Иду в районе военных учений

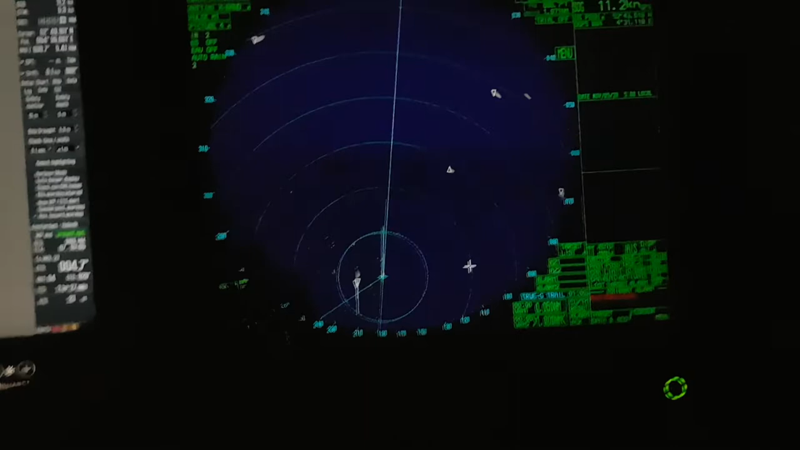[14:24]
Вот мы с ним сейчас разошлись, мы разве что-то сделали, я даже ни на один курс вообще не поменялся, вот у нас, идем мы по курсу, я никуда ничего не изменил, потому что этого делать не нужно сейчас, в данный момент.